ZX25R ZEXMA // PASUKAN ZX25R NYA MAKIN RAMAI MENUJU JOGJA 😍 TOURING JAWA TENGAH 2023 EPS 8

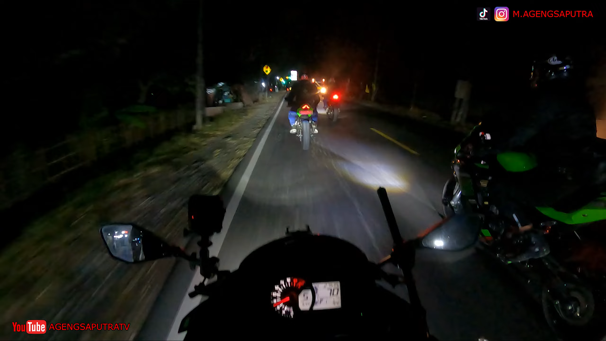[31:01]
Hati-hati. Awas, pajak. Oke, hijau, hijau, hijau, hijau. Gas, gas. Kalau tak ayo gas. Ayo aman. Oke, depan lampu merah hati-hati. Oke.
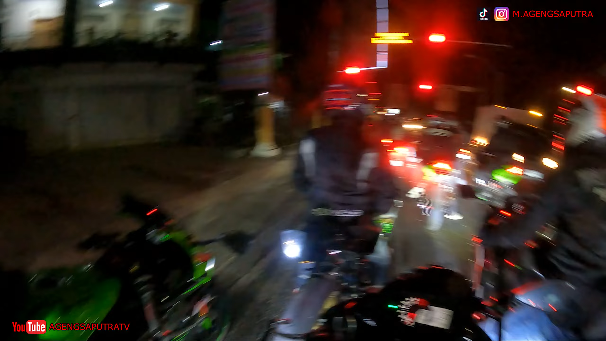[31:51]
Jep lo, kampret, mobil jatuh. Ayo coba deh. Gas. Padat kanan, padat. Kanan kiri tiga.
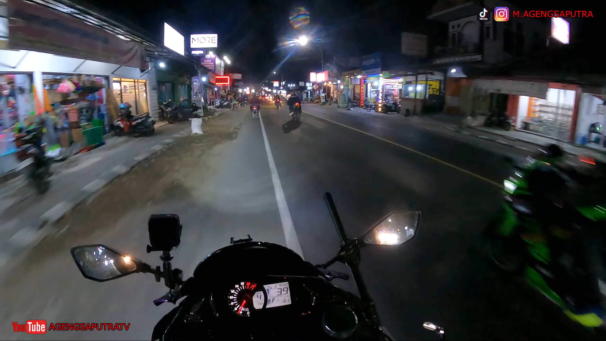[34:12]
Motor dari kanan. Oke. Aduh itu. Lawan arus polo tuh. Iya. Dari kemarin nih ibu-ibu. Saya kiri dulu aja itu enggak. Kiri. Gimana belakang? Aman enggak? Habis set.
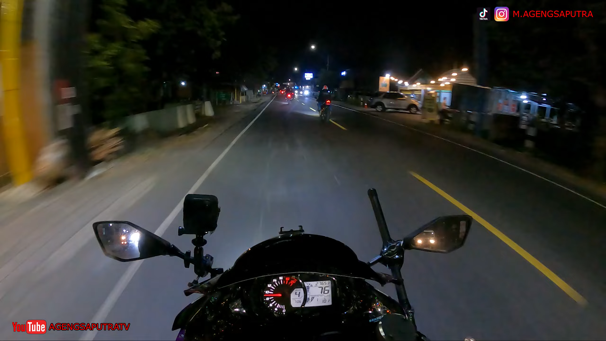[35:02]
Motor pada lampu. Udah di Piungan, guys. Udah di kota Jogjanya. Malam Minggu. Jadi malam hari, guys, ya.